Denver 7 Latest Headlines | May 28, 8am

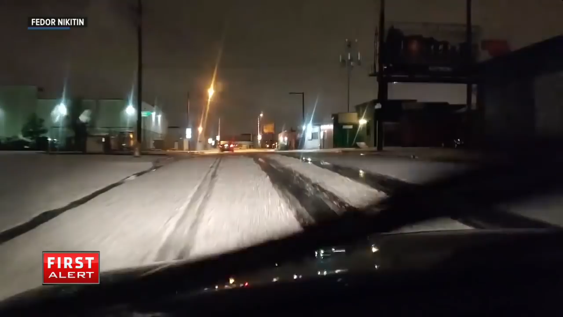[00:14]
Overnight many people across the metro woke up to the sound of hail hitting their homes. It made many streets look like they were covered in snow.